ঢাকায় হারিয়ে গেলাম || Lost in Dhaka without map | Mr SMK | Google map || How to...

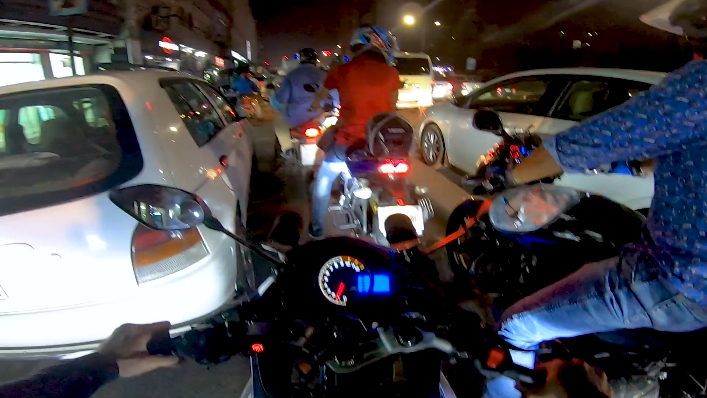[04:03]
উনিও ম্যাপ দেখতেছে, উনি ওনার মোবাইল স্ট্যান্ড লাগানো বাইকে,
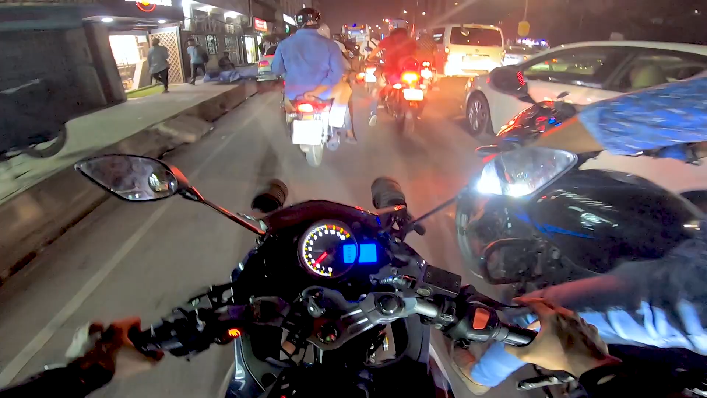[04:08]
মোবাইল স্ট্যান্ড লাগানো ওখানে ম্যাপ দেখতেছে, আর আমি তার পিছনে তাকে ফলো করতেছি। আর আমি চিনি মোটামুটি, চিনি না যে তা না, এটুকু চিনি। হ্যাঁ থ্যাংক ইউ ভাইয়া, থ্যাংক ইউ, থ্যাংক ইউ,